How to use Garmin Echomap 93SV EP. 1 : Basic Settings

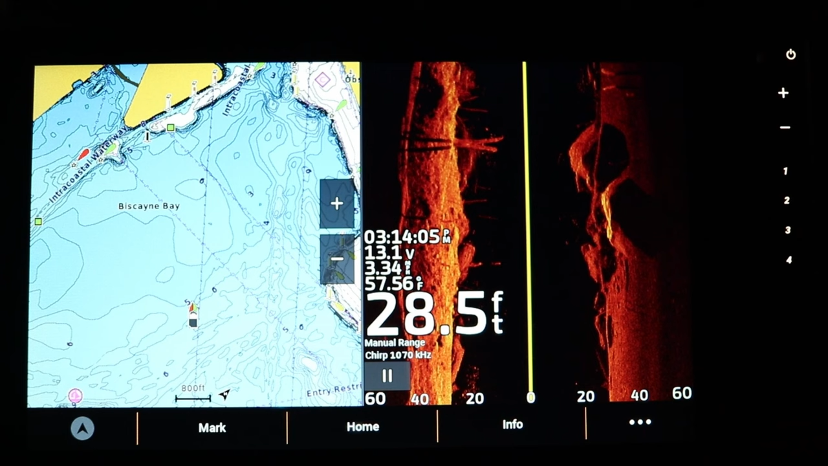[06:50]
On screen: depth 28.5 ft, water 57.56°F
It's a great system to find schools of crappie, schools of bait fish, a lot of pieces of cover like that. There's a big school right there. There's some fish on that stump.
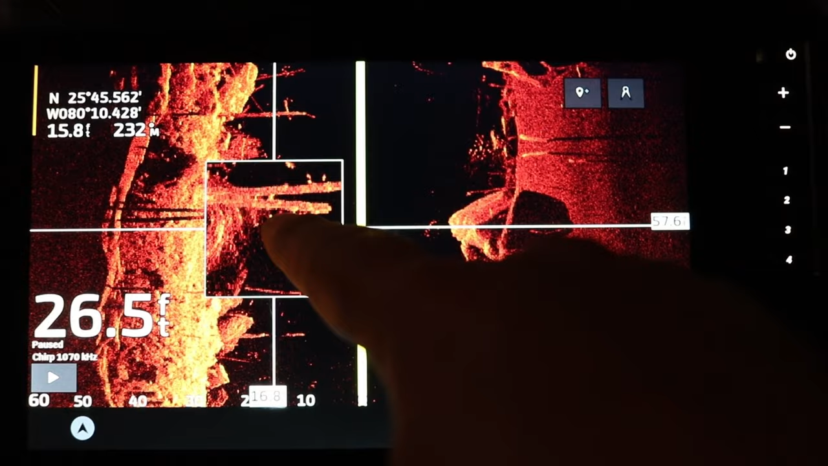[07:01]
On screen: depth 26.5 ft
Too bad we're not on the water right now. Okay, let's go back to our main menu, which the next tab over is the vessel menu.
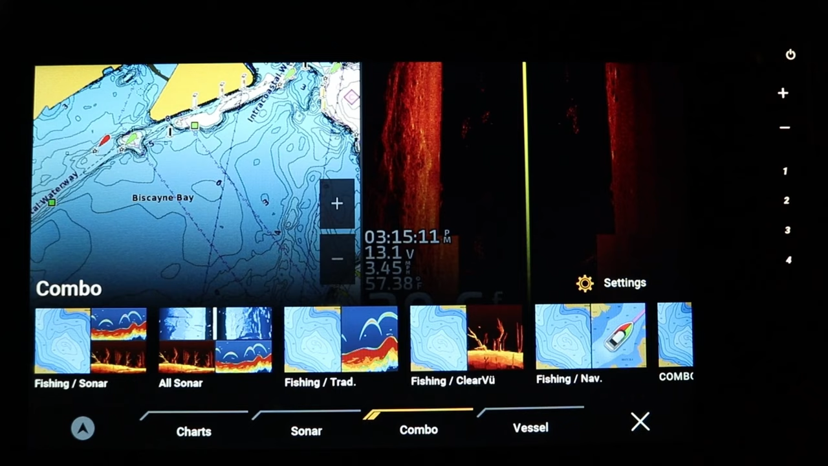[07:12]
And probably the most common menu option you're going to use is the Active Captain.
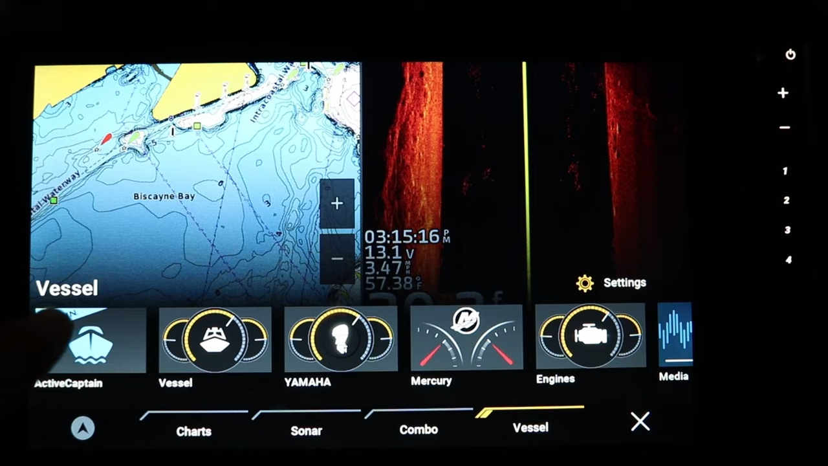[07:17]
On screen: water 57.38°F
And this is going to allow you to connect your cell phone or some sort of Wi-Fi device to your unit to upgrade any type of mapping system.
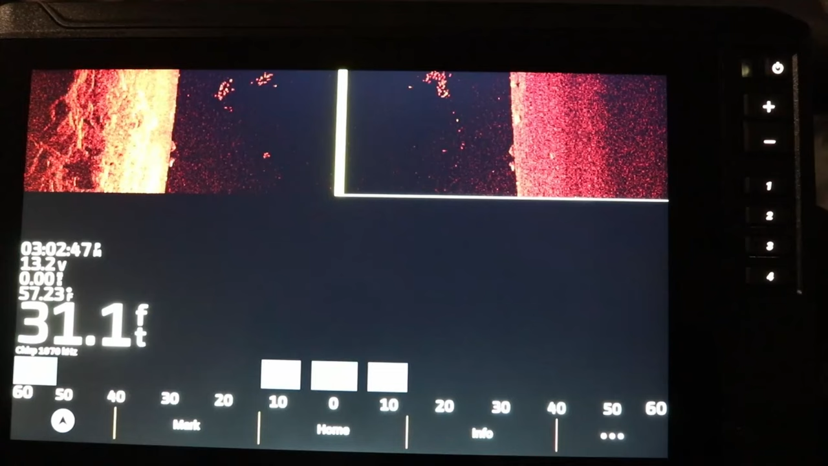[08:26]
On screen: depth 31.1 ft
So a few more options actually you can see on the right side of the screen here. I got my power button.
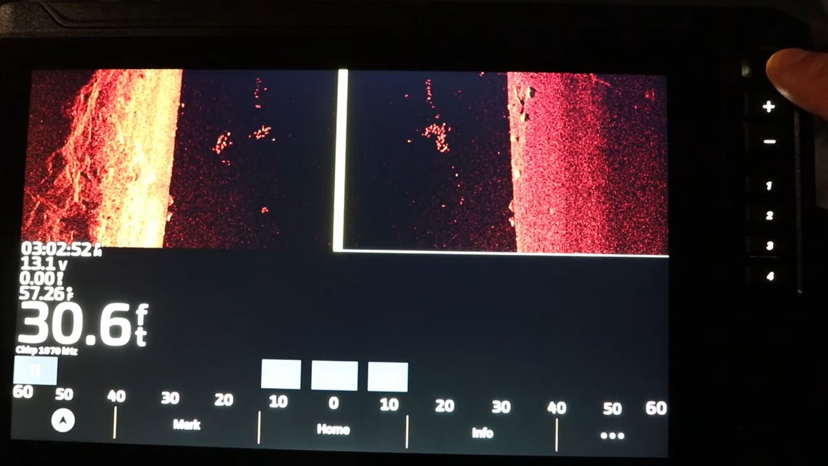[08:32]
On screen: depth 30.6 ft
This, if you hold it down,
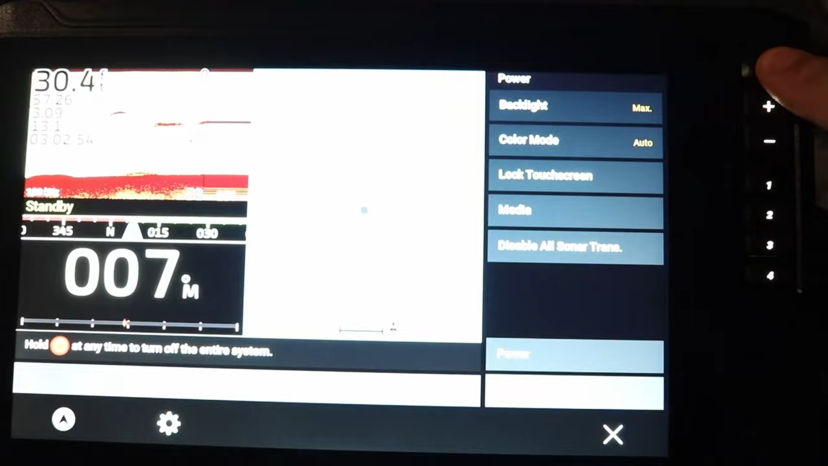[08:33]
for about 2 or 3 seconds, this option will come up once the unit is already on. It allows you to sleep the station. So maybe you get done scanning, you found what you wanted to find, you're gonna start fishing, you don't wanna burn a bunch of battery up, you can sleep the station, help conserve power.
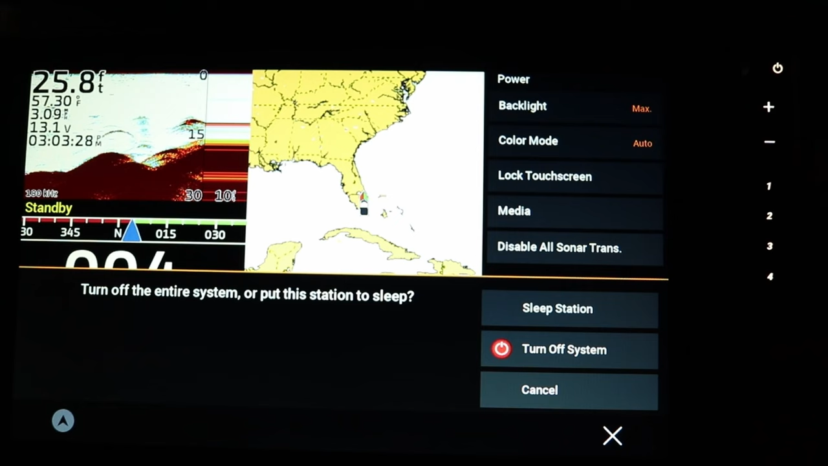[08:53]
On screen: depth 25.8 ft, water 57.30°F
You can turn the system off completely, or you can just cancel, go back to find and fish.
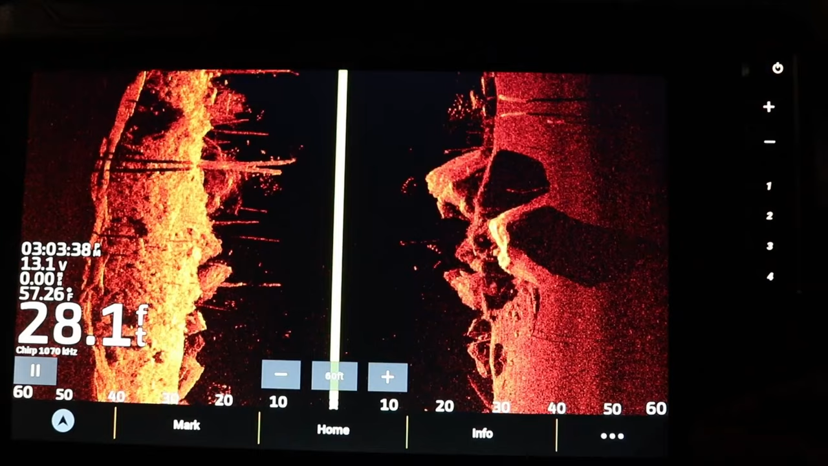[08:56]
On screen: depth 28.1 ft
If you're on whatever screen that you're on, if you simply push the power button one time, it'll bring up this menu. So on the top of it, I have my backlight, which allows me to either dim or brighten the screen.